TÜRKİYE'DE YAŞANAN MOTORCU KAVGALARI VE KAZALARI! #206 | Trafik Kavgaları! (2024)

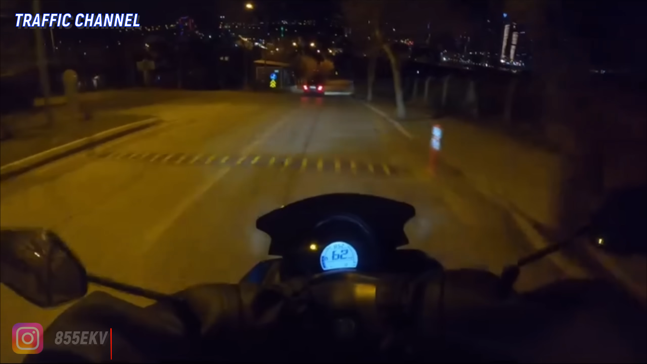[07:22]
Dikkatsiz ve hızlı şekilde yaklaşan motorcu kasisiz zamanında fark edemediği için fren yapamıyor ve çarpmanın etkisiyle çantası kelimenin tam anlamıyla havada uçuyor. Selamun aleyküm arkadaşlar.